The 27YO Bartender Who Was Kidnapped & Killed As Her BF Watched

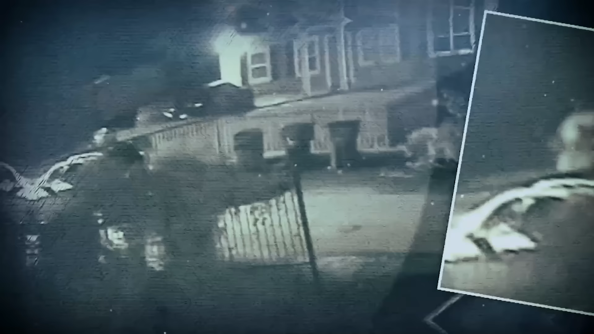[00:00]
Man approaches Miriam and forces her into his car, all while Miriam's boyfriend watches helplessly.
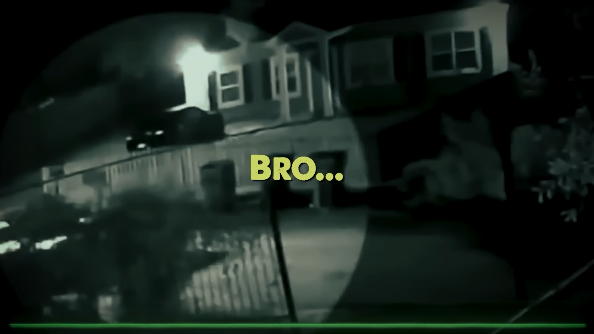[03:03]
Bro, oh, my God, my car is blocked in. What the, oh, my God.
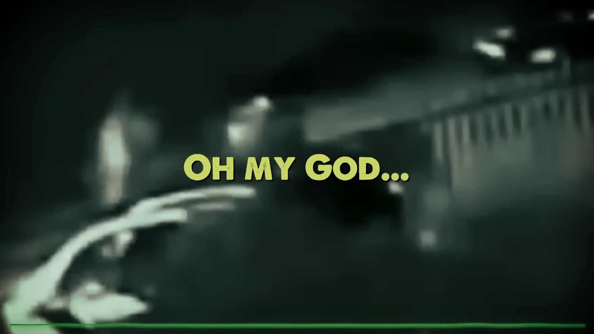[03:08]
Bro, I just watched her get kidnapped from in front of my house.
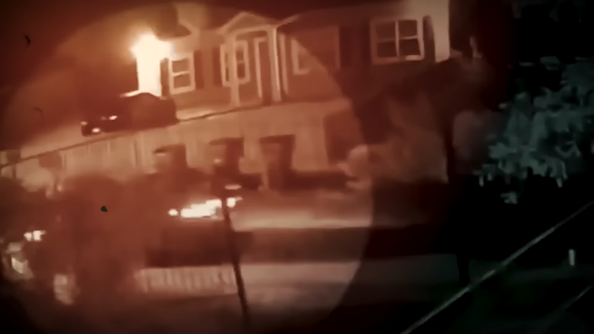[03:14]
Jerry sounded completely shocked as he explained to the dispatcher how everything happened.
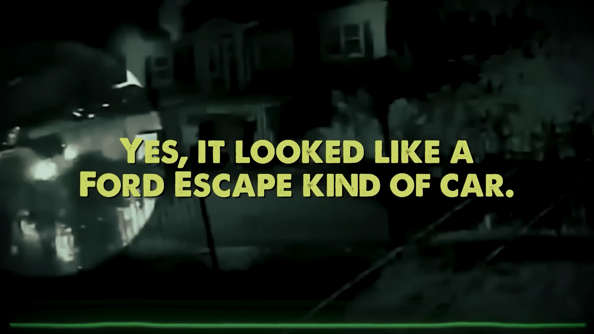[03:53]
Yes, it looked like a Ford Escape kind of car, like a small SUV, because she called,
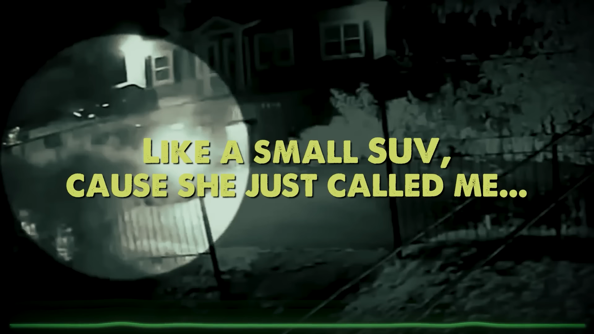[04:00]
she just called me five minutes ago, and she said, well, I'm about to be here, and I heard her car pull up.
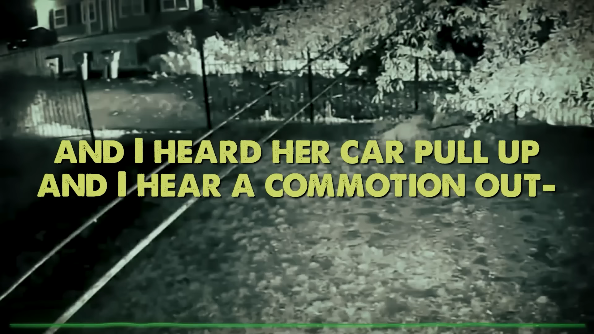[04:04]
Hold on, Jerry.
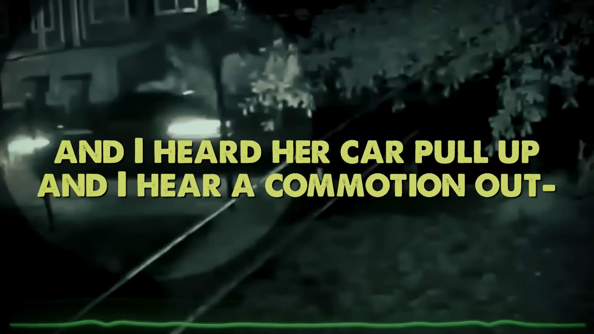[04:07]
And I hear a commotion out, I hear a commotion outside. Hold on, Jerry. Hold on, Jerry. Hold on.
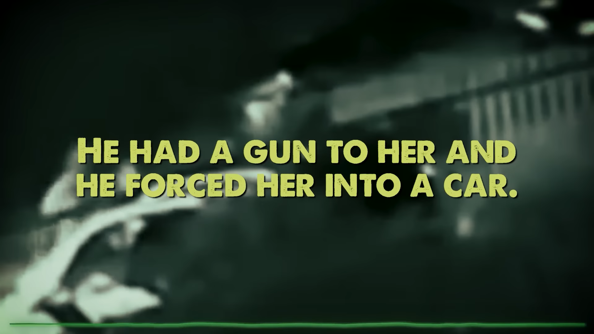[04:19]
He had a gun to her, and he forced her into a car. He had on a security shirt.
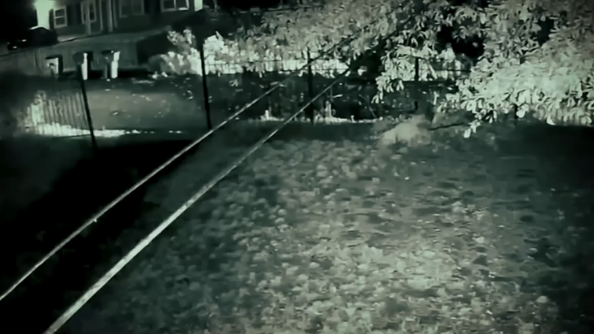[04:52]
Surveillance footage showed her pulling up to her boyfriend's home at around 5 a.m.
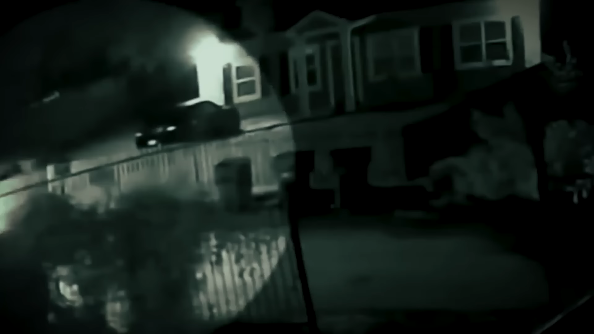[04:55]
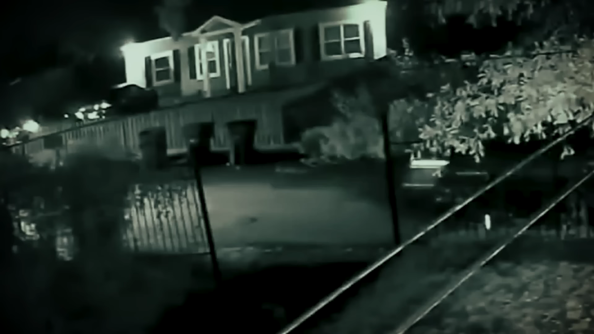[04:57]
Moments later, a car pulls up beside her, and a man gets out. As Mariam heads to the house, the man approaches her and forces her into his car before speeding away.